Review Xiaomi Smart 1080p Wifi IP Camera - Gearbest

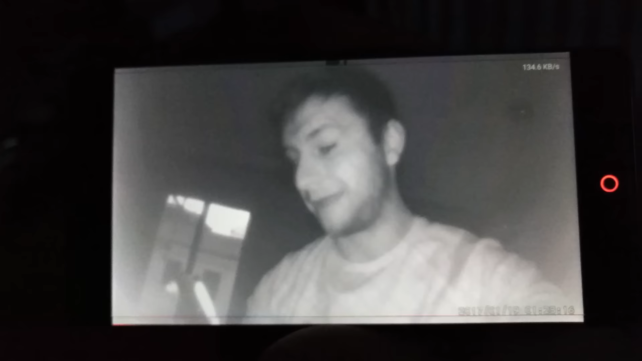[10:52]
un móvil y que encima en condiciones lumínicas malas pero yo os digo que en el móvil se ve francamente bien mucho mejor que la grabación que estamos haciendo ahora y